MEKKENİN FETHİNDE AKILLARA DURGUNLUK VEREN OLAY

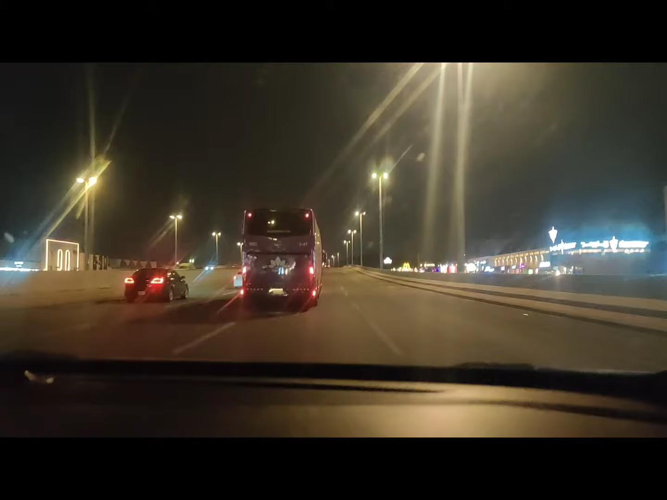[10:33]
Tabi ki bu yol o günkü yol değil. Bu yol daha kısa. Cumhumun içerisinden sağa doğru gidip Sevir tarafından Mekke'ye doğru Peygamber Efendimiz girmiştir. Cervel Mekke'nin o günkü girişiydi. Bugün Anjum Otel'in olduğu nokta diyebiliriz. Mekke'nin ordularını sefere uğurladığı Mekke'nin kuzeyden giriş kapısı bugün Cervel durağı olarak geçiyor orası. Orayı da daha önce size tanıtmıştım.
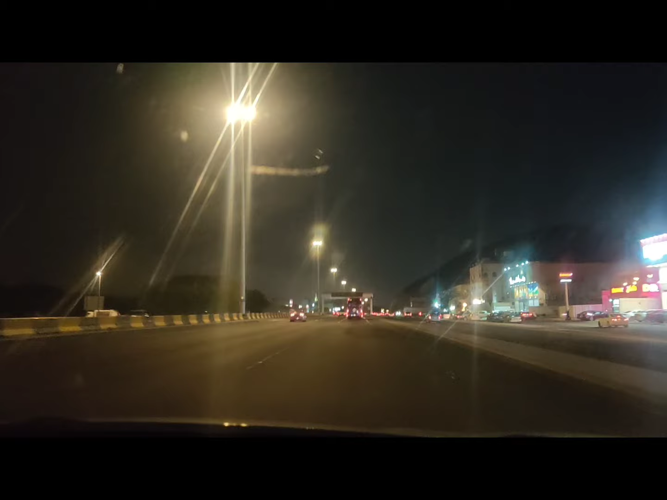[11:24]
Mekke'ye yaklaşırken o çirkin saat kulesi yine bizi karşılıyor. Ama bir güzelliği var. Mekke'nin dört bir yanından en uzak noktasından dahi kıblenin
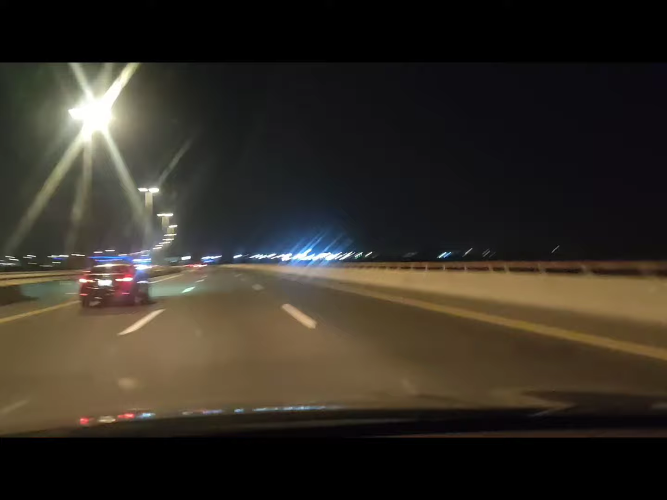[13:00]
Ters açıdan araç içerisinden ancak bu kadar bir görüntü size sunabiliyoruz. Videonun sonunda bu görüntüyle size vedadır. Görüşmek üzere. Allah'a emanet olun.